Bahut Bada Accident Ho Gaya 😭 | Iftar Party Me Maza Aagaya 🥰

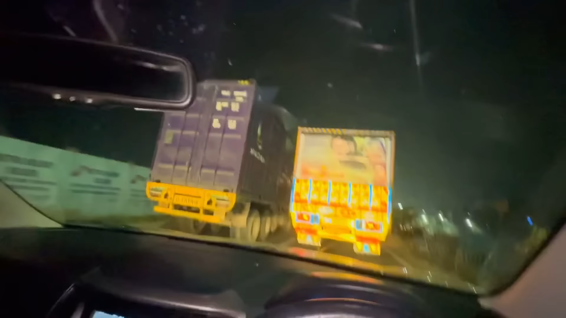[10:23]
तो फाइनली हम लोग पहुंच गए हैं कोलकाता में, और सामने ये गाड़ी में क्या लिखा है भाई, दिल जले, दिल जले, दिल जल गया।